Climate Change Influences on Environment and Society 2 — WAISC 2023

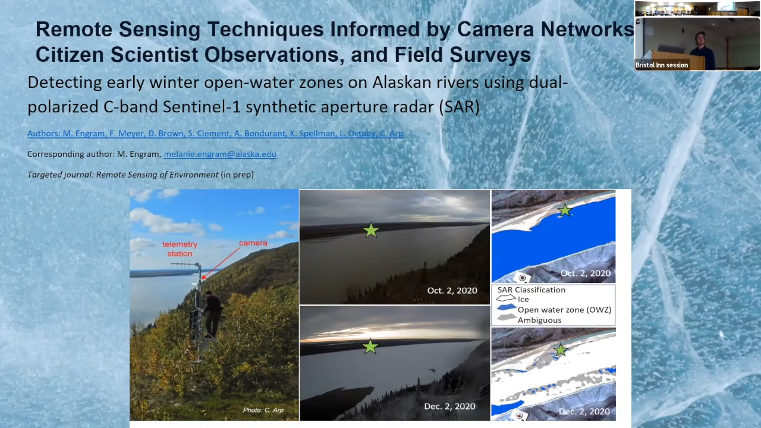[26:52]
You know, we look at the synthetic aperture radar data, try to classify it, and then try to ground truth it by either being out there on a snow machine or using these monitoring cameras as well. This is random, but just another new tool if anyone's interested.